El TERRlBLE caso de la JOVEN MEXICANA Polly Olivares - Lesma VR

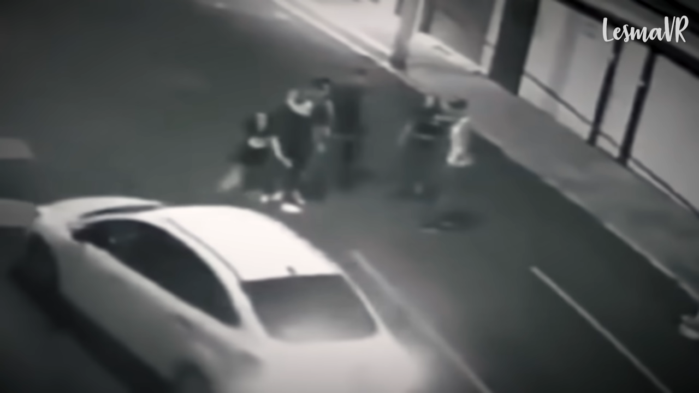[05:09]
La secuencia quedó registrada en las cámaras de seguridad de la Ciudad de México. A un lado de la calle, el grupo de jóvenes que lo echó de la fiesta. Él, por su parte, retrocedió y aceleró directamente contra ellos.
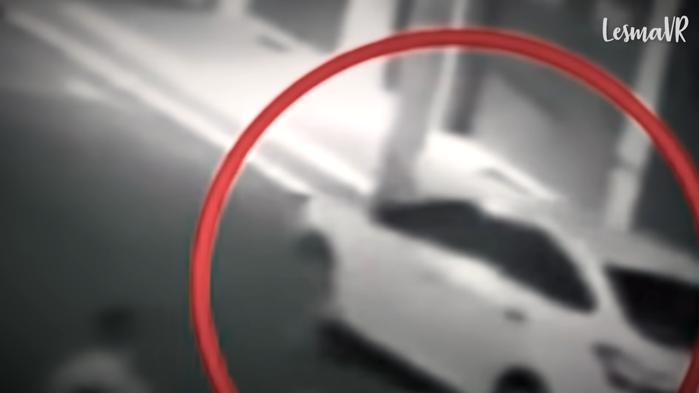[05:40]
Luego, tal y como es posible apreciar en los videos, el cuerpo de María fue abandonado en medio de la calle.